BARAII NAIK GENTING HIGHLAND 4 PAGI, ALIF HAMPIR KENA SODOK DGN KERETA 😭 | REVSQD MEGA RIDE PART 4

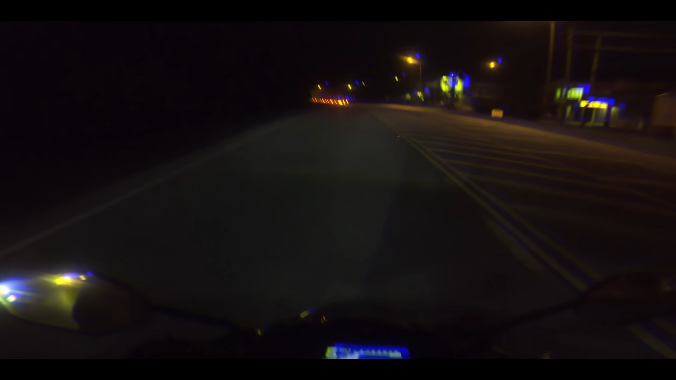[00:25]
了 ？OK， 哦，Bala Israel， 啊 ，Bala Israel， 哎，saya tak cukup tidur ni balai. Okey, so sekarang kita anjir. Kita ke Genting Highland, belok ke kiri ya. Ke Genting Highland.
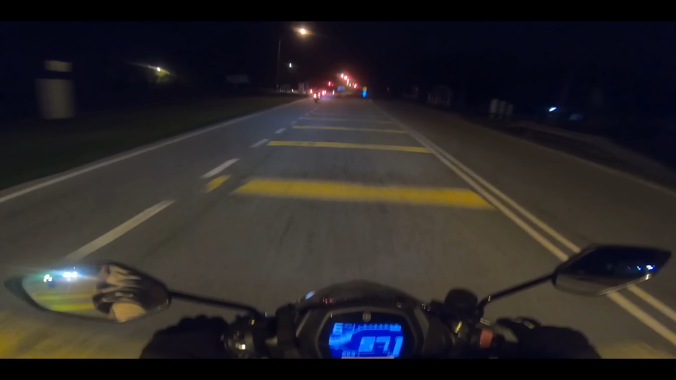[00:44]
Ni lalu jalan Kuala Kubu Baru batang kali tak salah saya lah. Tu dia. Jalan batang kali ke Genting, Genting Highland 30 kilo, Kuantan 200 kilo lagi. Fuck. Rancak geng. Okey, kita panjat Genting Island pagi-pagi ni. Dah nak pukul apa ni? Jap, saya cek jam jap.
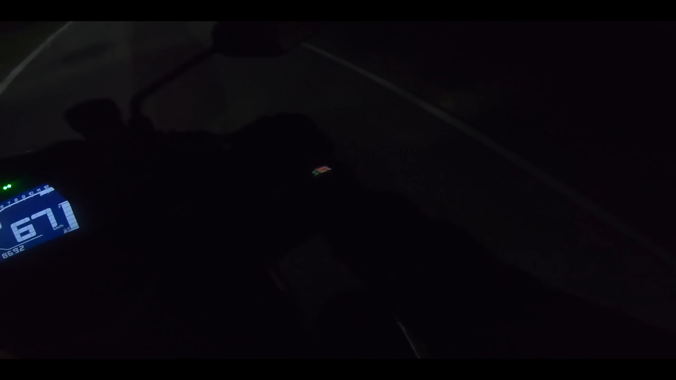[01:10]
Dah pukul 4:28, 4:30 pagi kita panjat Genting Highlands. Alright. Sejuk ni. Aduh. Oi, sejuk ni. So katanya nak ke Petron yang viral tu. Tak apa, kita tengok di sana. Alright. Ni pun rasa yang tak layan aku. Syok-syok lah ni. Eh, tapi sejuk lah.